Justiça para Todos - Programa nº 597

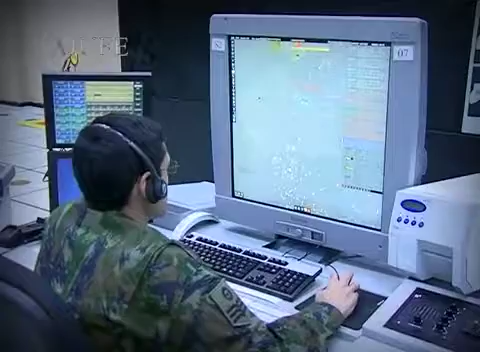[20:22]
em silêncio e com o olhar vidrado na tela do computador, que mostra a rota das aeronaves em circulação no espaço aéreo.